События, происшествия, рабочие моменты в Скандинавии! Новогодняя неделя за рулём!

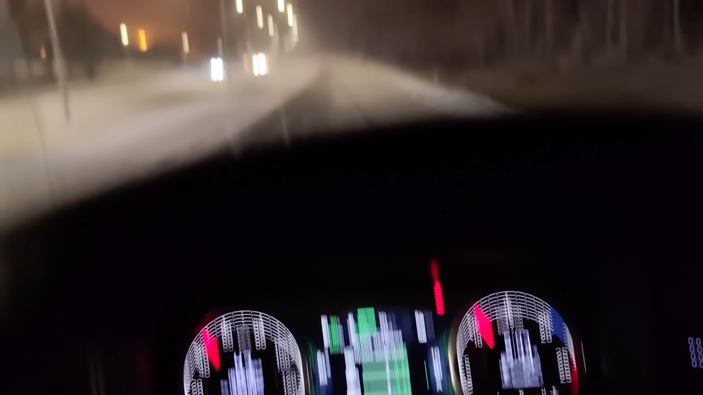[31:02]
Все четенько. Что ж, минус 4. Да, это 5 утра, поэтому я говорю, что впихнуть в себя я ничего просто не мог в такое время. Я не умею это делать. Я после выгрузки-загрузки сделаю себе завтрак щеком. Вот и отправлюсь в сторону порта, возможно. Если паром будет завтра, то я вернусь на эту стоянку. Вот. И буду ждать суббота.
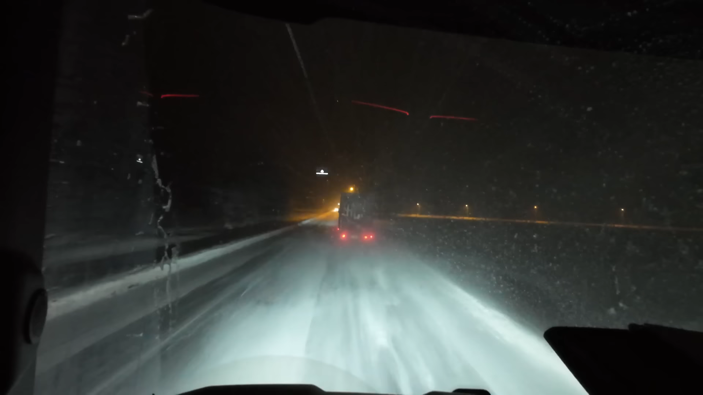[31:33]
Хрен его знает, как его обогнать. С поворота он мне попался, как я выезжал с автомагистрали. И все. И все. Он длинный. Но я не хочу ехать так, как он 80. Просто идет снег, нужно ехать быстрее. Ни хрена впереди не видно, конечно же, для маневра.